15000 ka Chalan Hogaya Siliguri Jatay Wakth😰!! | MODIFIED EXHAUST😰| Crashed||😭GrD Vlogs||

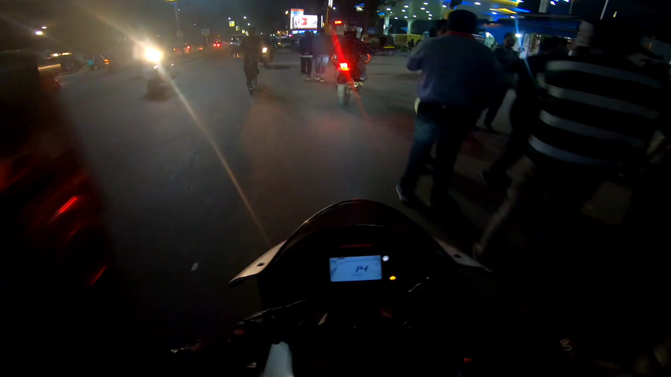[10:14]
पेट्रोल डालने के लिए जा रहा हूँ तो अभी इधर पे पेट्रोल फ्यूल अप करेंगे। आते वक्त 100 का डाला था, अभी देख सकते हो गाइज पेट्रोल ही नहीं है, अभी इधर डालना पड़ेगा।